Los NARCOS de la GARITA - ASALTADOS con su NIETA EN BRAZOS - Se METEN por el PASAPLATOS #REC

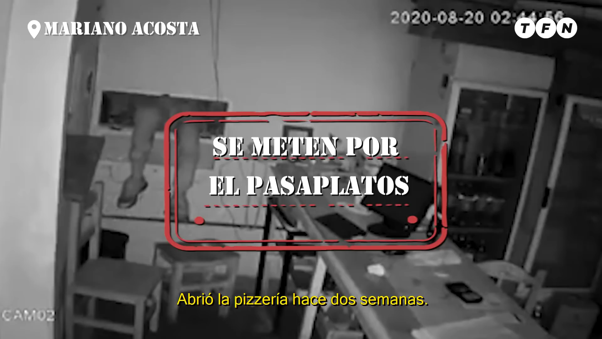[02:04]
Metió rejas y cámaras por todos lados, pero se le metieron por un pasaplatos. Con agilidad singular,
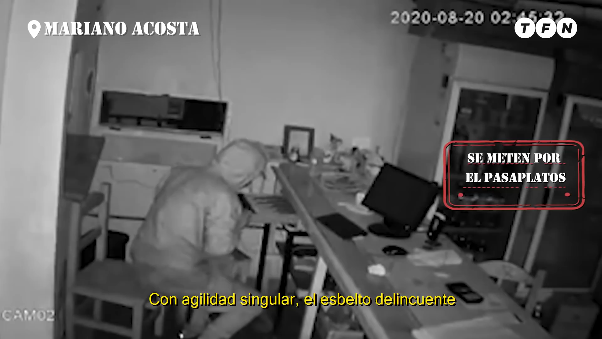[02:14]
el esbelto delincuente entró a robar a esta pizzería de Mariano Acosta. Entró él y entró un cómplice. Y se robaron todo lo que estaba a mano.
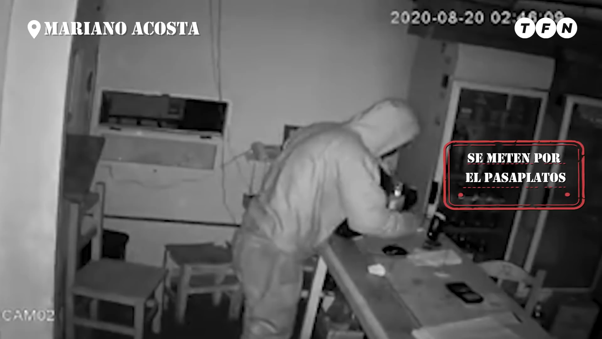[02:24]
El monitor, la computadora, unos 4.000 pesos en efectivo, objetos de valor.